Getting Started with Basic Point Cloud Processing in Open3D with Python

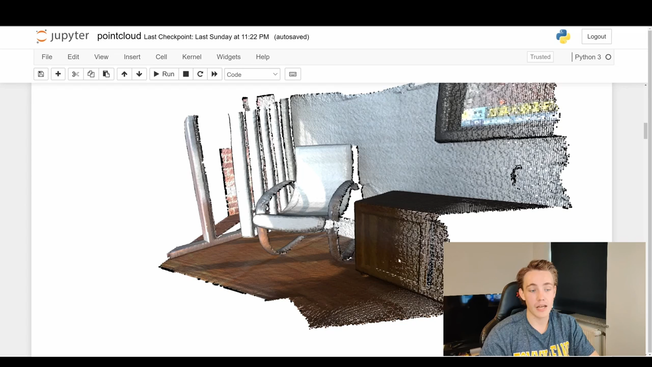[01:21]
having this point cloud that we can then do operations on in the last video we started off
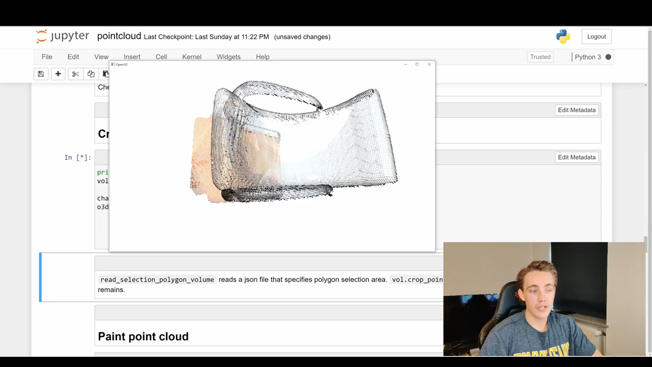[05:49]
this is the only thing that we want to do operations on let's say that and we want to estimate the pose of this chair for example in the scene
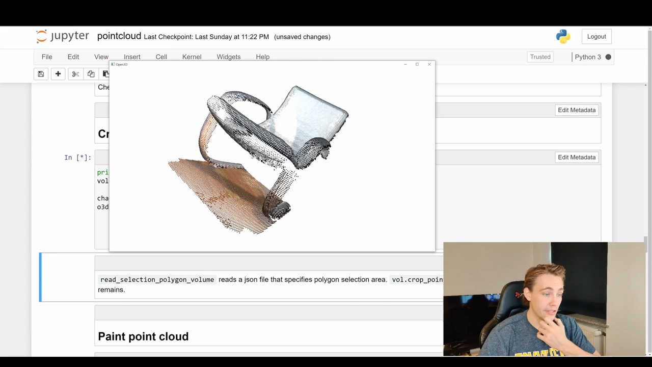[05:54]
so we've reduced our point cloud and we're only focusing on the region of interest uh that we have so here we can see read selection polygon volume volume reads adjacent file that specifies
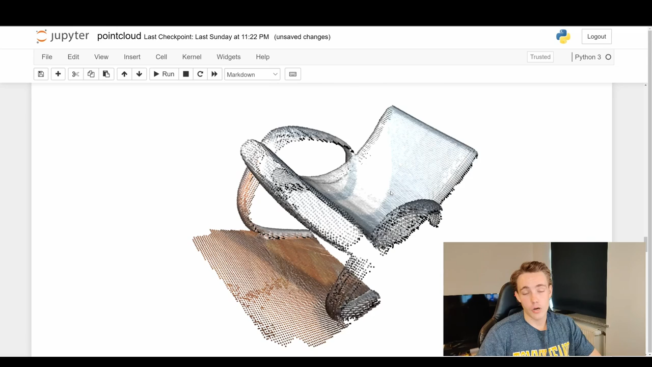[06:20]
out the chair we can also paint the point cloud so now we have cropped out the point cloud now we can do all different kind of operations on that
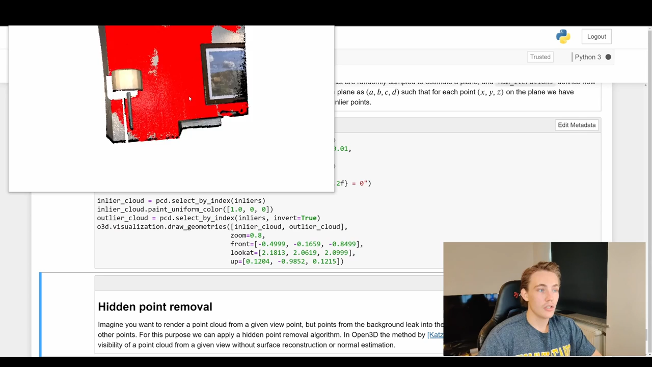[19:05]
top one top here point cloud here so we have a lamp here that we have actually like that